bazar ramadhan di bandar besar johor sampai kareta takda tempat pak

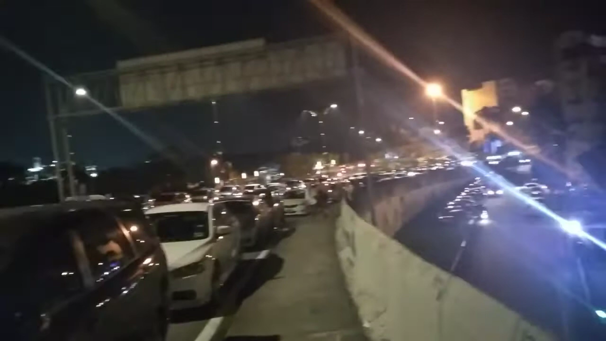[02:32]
Ini pertama kali, Kai. Covid pun lari, Kai. Tengok kereta tepi jalan raya, Kai. Tengok.